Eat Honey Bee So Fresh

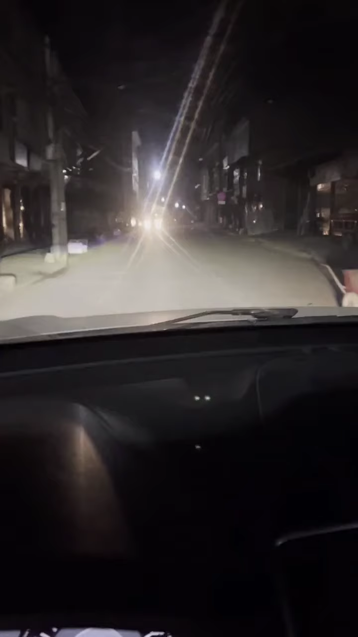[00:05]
太爽了太爽了现在是早上六点半准备出发
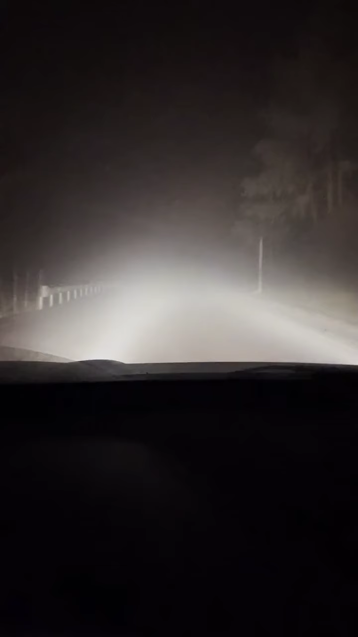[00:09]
已经行驶了一个小时
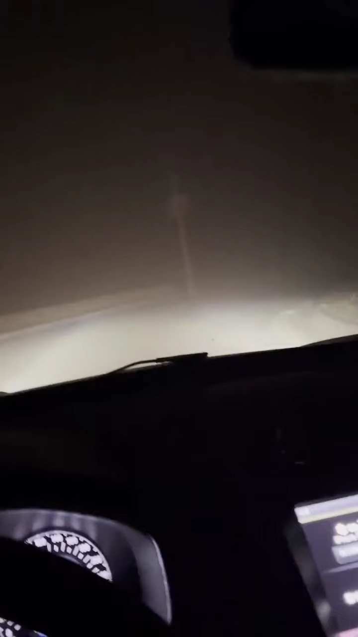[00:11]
今天的这个山路的话比较不好走雾气很大人间度非常的低进入潘山公路